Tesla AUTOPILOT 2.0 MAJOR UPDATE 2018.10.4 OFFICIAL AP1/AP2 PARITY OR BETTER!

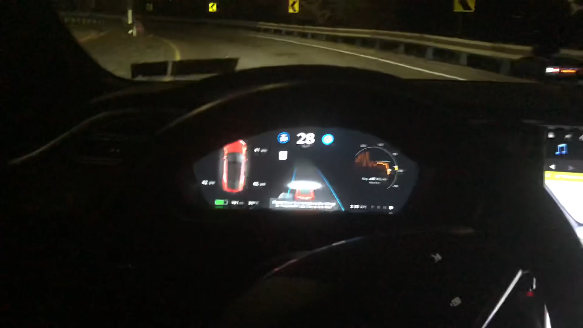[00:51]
wanted to do autopilot on this ramp look at this ramp
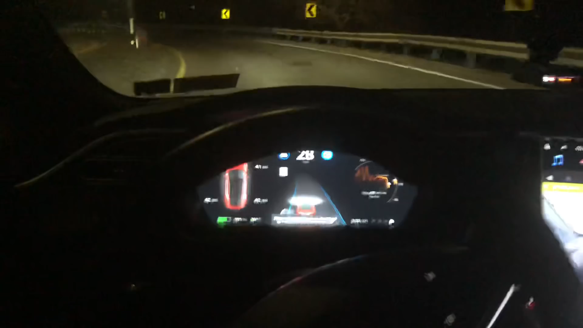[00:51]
this is the entrance to the highway i could never get autopilot on a lane this wide ever look at this look at this look at this it's getting on the highway all right let's see what it's gonna do it merged it literally merged it merged on the highway it mer oh my god it merged
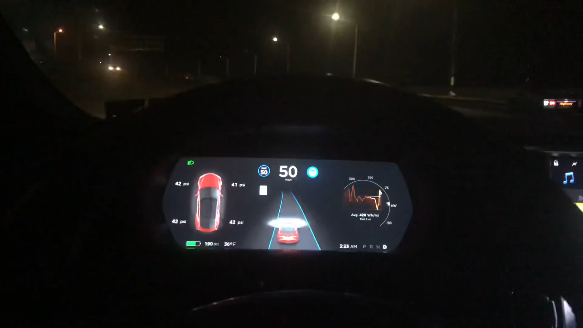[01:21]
look at this look at this look how wide that lane is
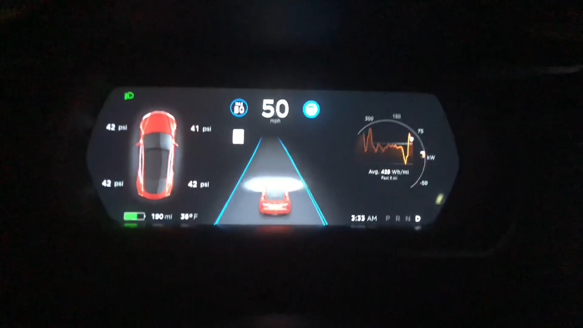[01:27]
holy crap holy crap it's literally killing it right now this is incredible
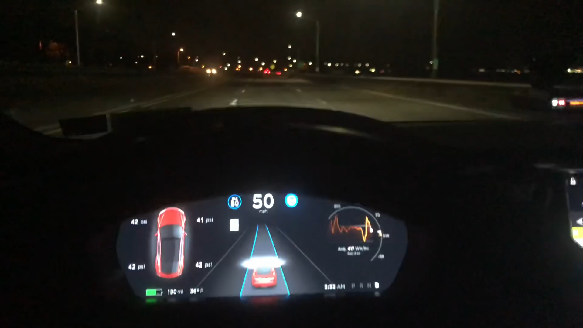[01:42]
i am absolutely baffled this is like 500 better
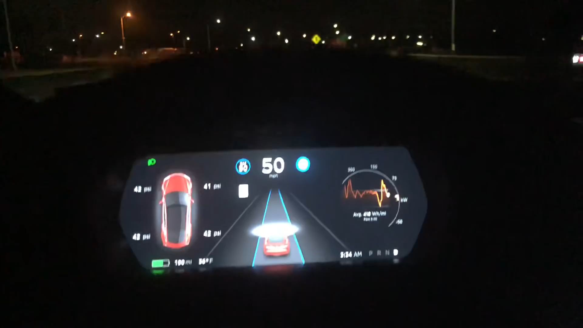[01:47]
there's no ping-ponging whatsoever nothing it is dead
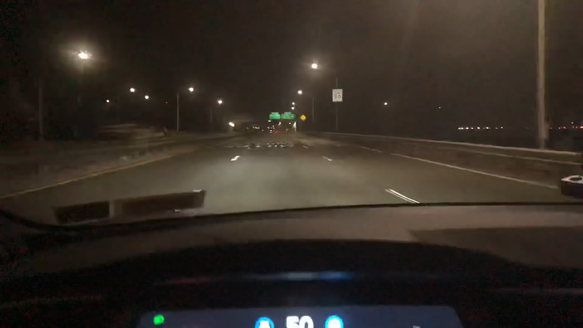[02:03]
on it is dead on it is perfectly straight there is literally it's it feels amazing
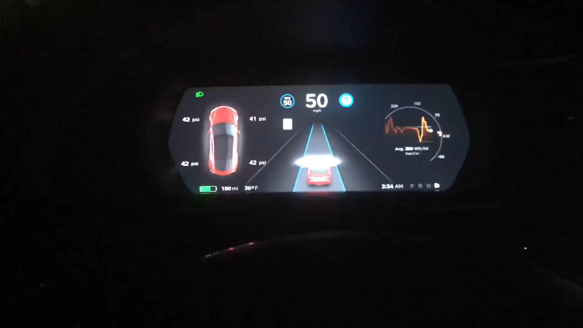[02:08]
i know i sound really excited but we've been waiting for this forever
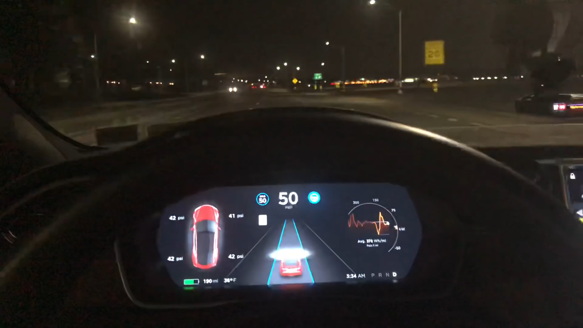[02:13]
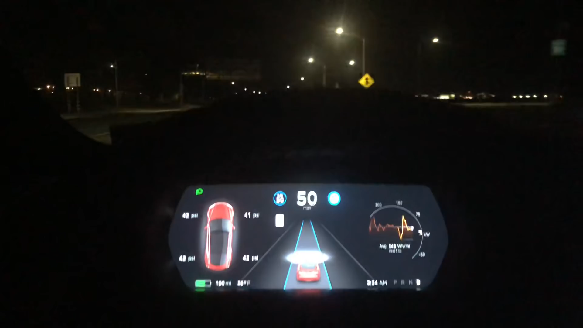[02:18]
all right let's see how lane changes it's super smooth it doesn't shake you out
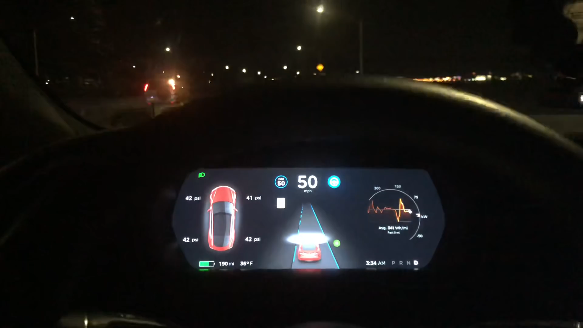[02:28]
okay let's try it again oh it's perfect this is like smooth like butter this is absolutely perfect i hope they don't screw it up when they do the next update
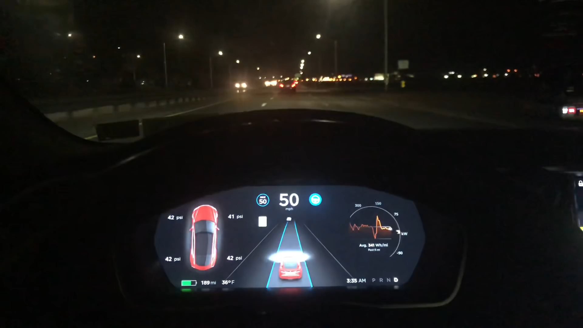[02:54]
oh this is too funny all right so we're coming up on a hill that every single time it always shakes and it loses tracking because the hill you can't see the lane the the lines over it but on the way when i
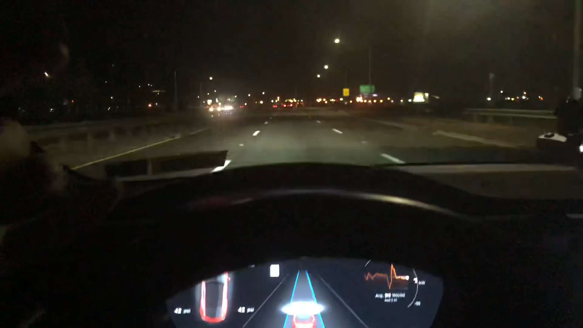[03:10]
was coming the other direction it worked perfectly twice on both hills it was perfectly fine i don't know what it's gonna do now we'll see what it's gonna do but we always have an issue with this hill i need to put the defogger on
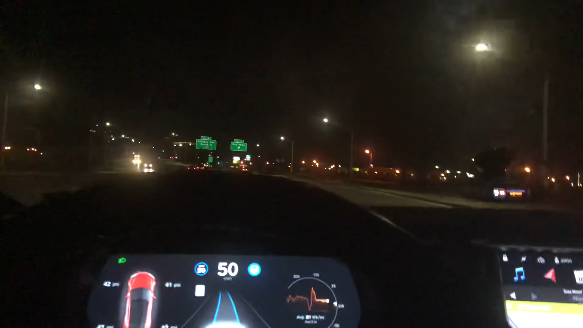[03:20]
all right let's see what happens coming up on the hill
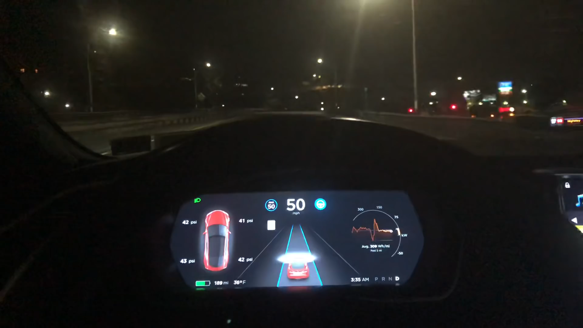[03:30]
big sharp right turn coming up above what are we doing what are we doing what are we doing what are we doing look at this look perfectly not even a hesitation it went over that hill perfect
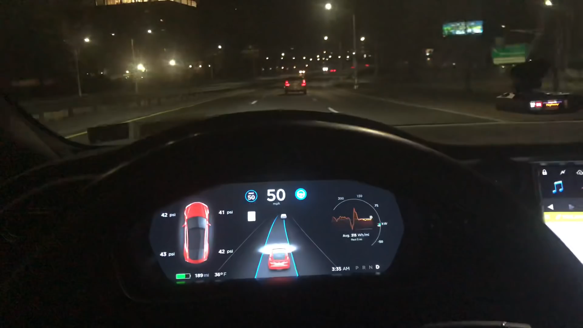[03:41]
this is how it should be this is amazing
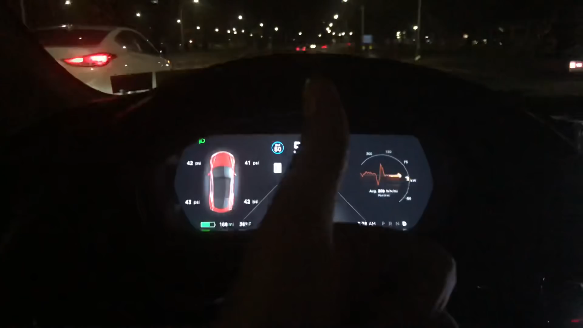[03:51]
absolute amazing job good job team great i will keep driving and seeing if i notice anything else this is incredible look how smooth that is that's crazy all right one more hill for the record here we go and over perfect